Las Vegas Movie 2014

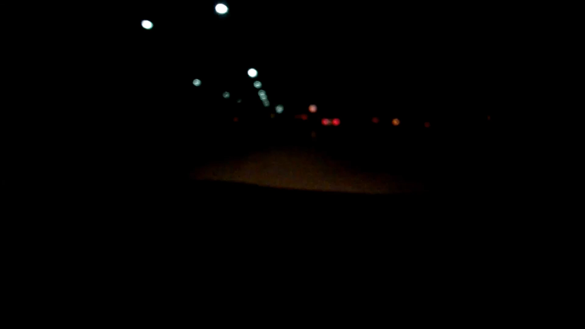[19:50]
We got him. He's right there, though.
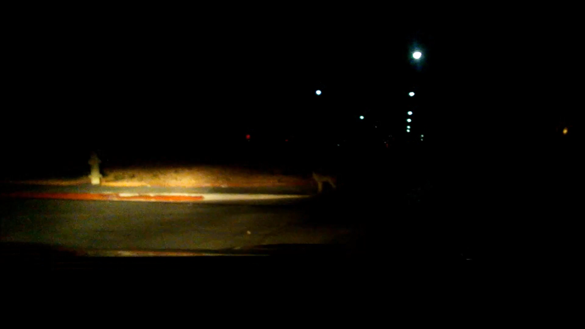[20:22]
There he is. We got the coyote. Let's see if I can zoom in on him. He's right in front of us. All right, I'm coming that way. Steve's on the coyote hunt. We got him. We're getting him down. High beam him. Oh, he's turning up now.